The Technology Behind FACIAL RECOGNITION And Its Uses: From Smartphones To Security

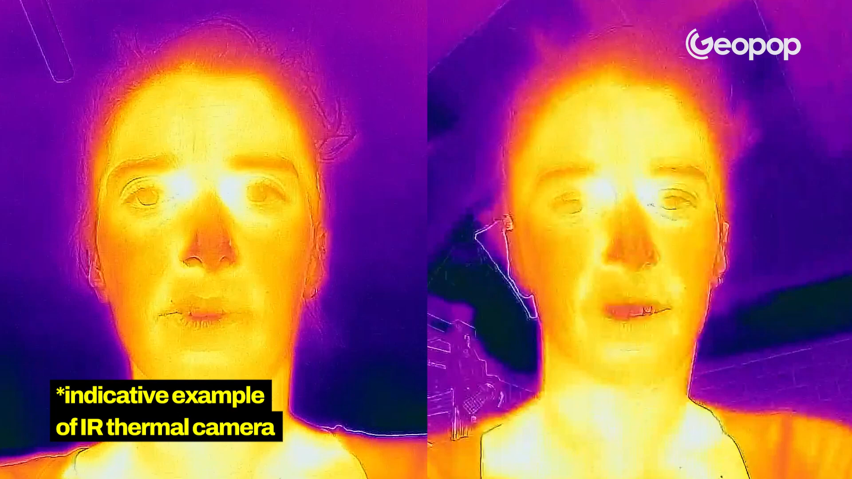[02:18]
By analyzing the shadows produced when an infrared light, known as a flood illuminator, illuminates your face.
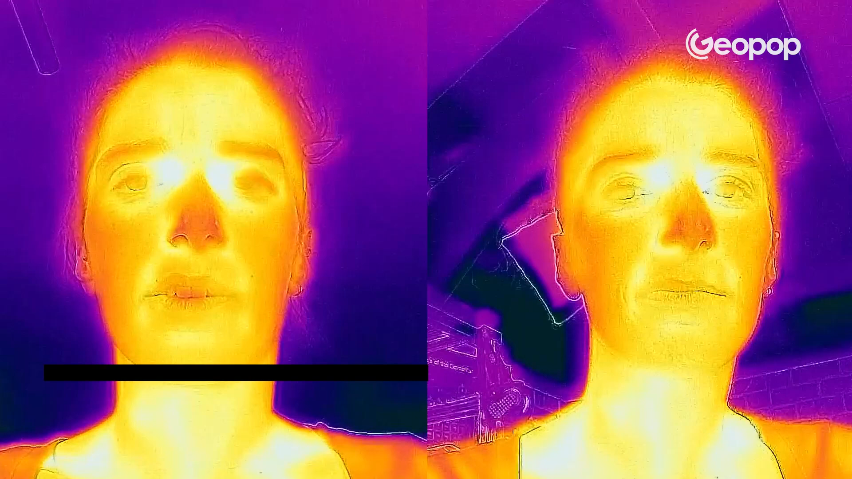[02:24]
It's an infrared camera that can read these rays and thus understand the depth of your face. In this way, a template of your face is made, which is then translated into data and saved on the phone.